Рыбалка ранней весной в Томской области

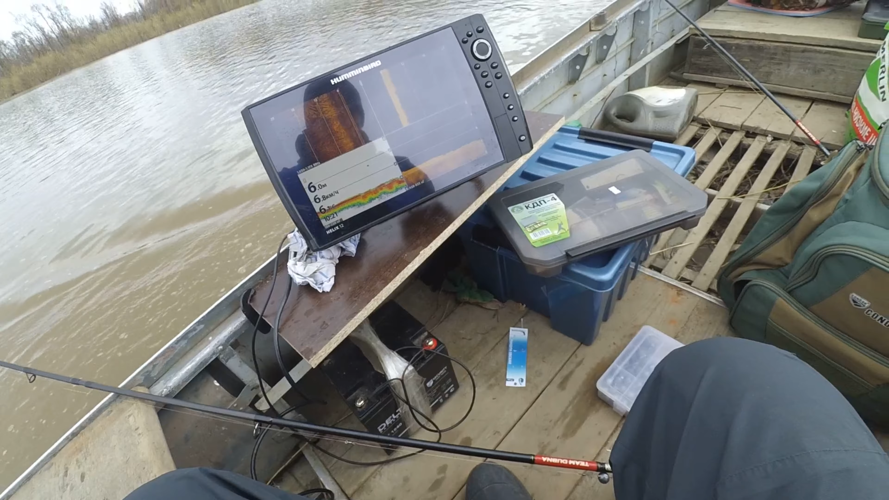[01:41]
Не знаю, как будет картинка выглядеть. В камеру. Четкость, конечно, поражает. Вообще все видно. Пытаемся найти рыбу. Таких он прям. Пока перспективных мест не увидели.